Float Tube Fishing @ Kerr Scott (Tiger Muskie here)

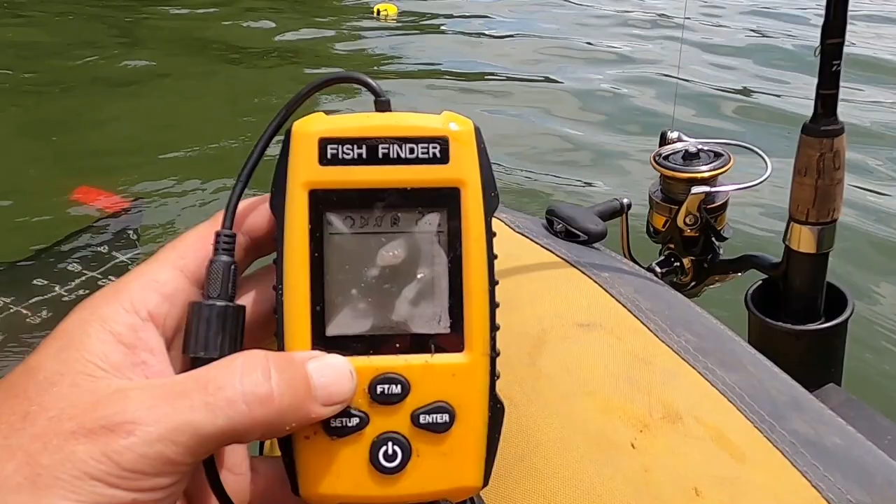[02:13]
Okay, we've got our fish finder, we just pulled in this little cove, this is a very deep lake, we're just right off the shore, and this says 20, could be 60 feet deep right here, so, yeah.